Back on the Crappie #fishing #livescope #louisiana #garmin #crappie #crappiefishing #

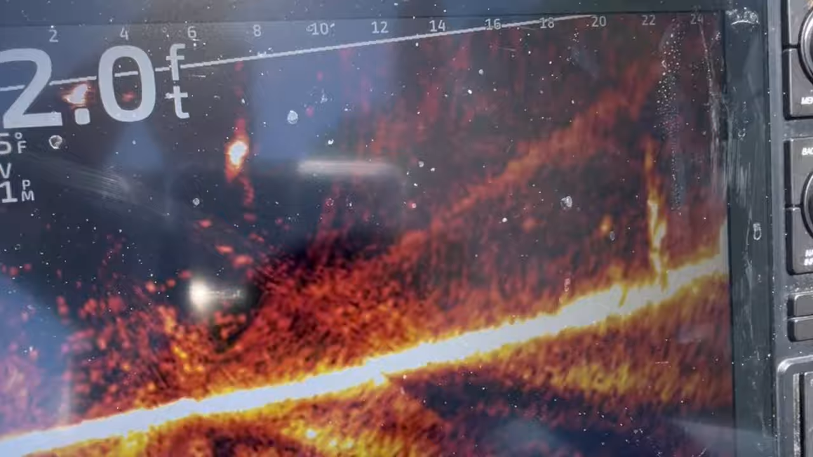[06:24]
Chasing the shed, and skipped that shed and said, hey, I'll take a bite of that right there.
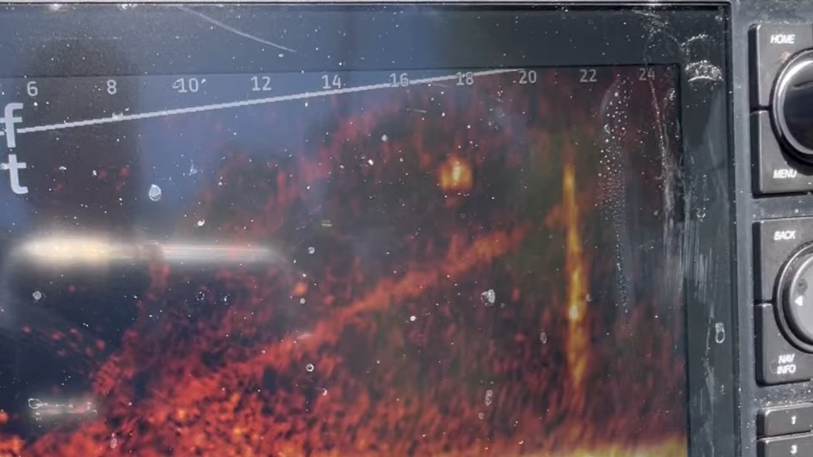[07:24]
Just gotta keep an eye on him. Try to go back and get him.
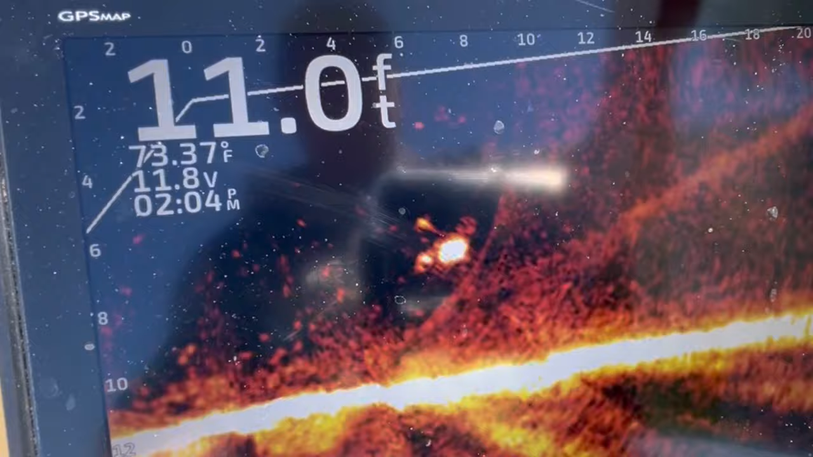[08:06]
On screen: depth 11.0 ft, water 73.37°F
Ooh-wee, I don't know what that is.
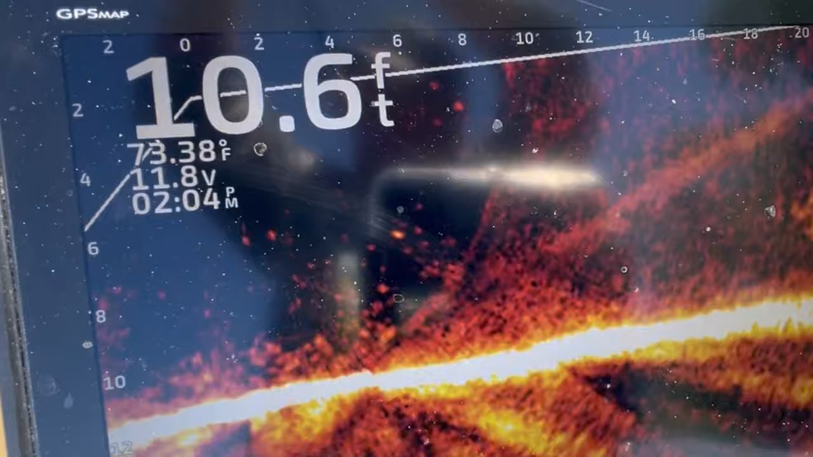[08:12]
On screen: depth 10.6 ft, water 73.38°F
Yeah, it's gotta be a big old goof. Ooh, that's a big old crappie.
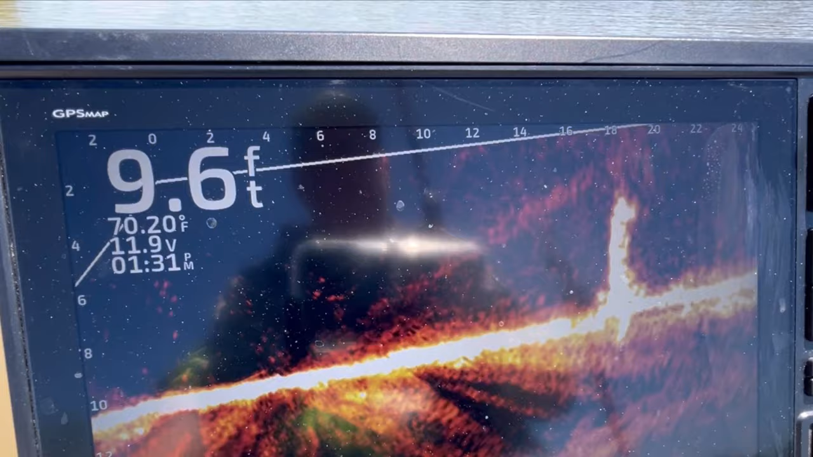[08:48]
On screen: depth 9.6 ft, water 70.20°F
There on that stump. Actually, there might be two of them out there, but I really can't tell because might be a part of the stump.
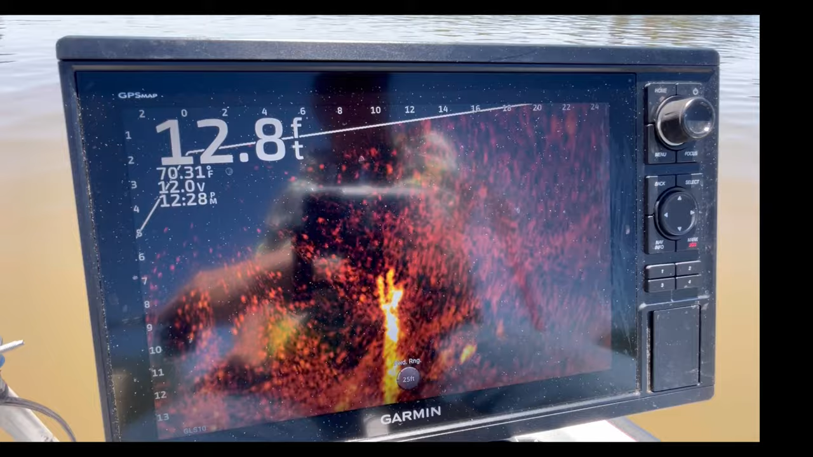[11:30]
On screen: depth 12.8 ft
I can get him. He's right on top of it. Yeah, I'm gonna den. Let's see if I can get him again.
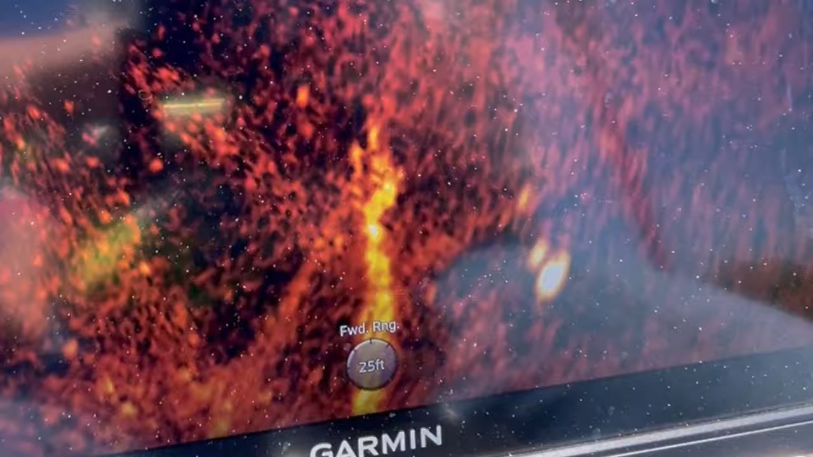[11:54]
There he goes. I got him.
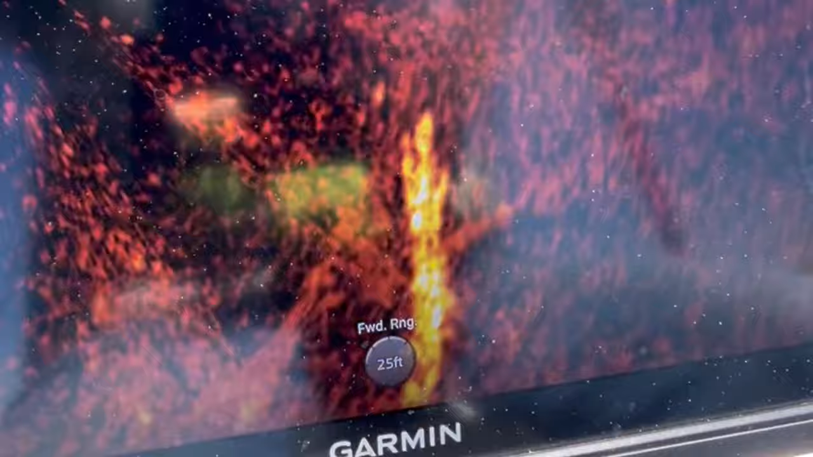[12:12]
Got him. There he goes. Good morning. Fish is in there spawning in that 6-7 foot of water. Come on in here. Get in there, boy.
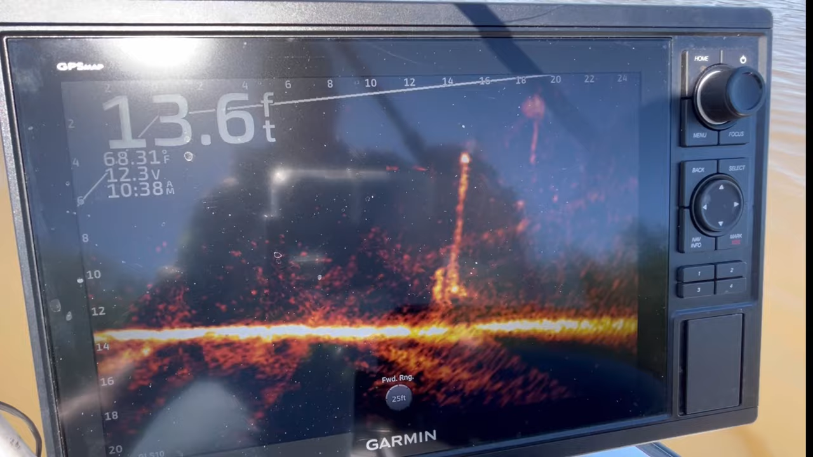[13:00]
On screen: depth 13.6 ft
Alright, maybe I can swing in on him this time. He's just sitting right beside that little log right there. There he is.